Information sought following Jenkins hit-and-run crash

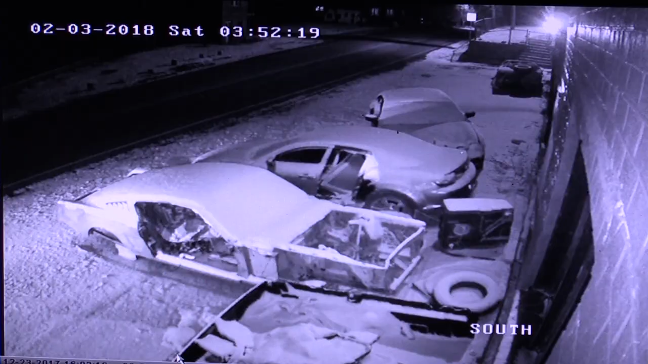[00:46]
The impact shoved the Mustang and two other vehicles together, damaging all three,
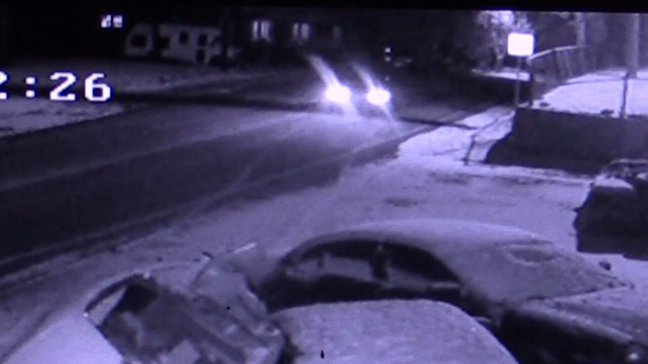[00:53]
and the offending vehicle then drives away, traveling toward Burdine in the opposite lane.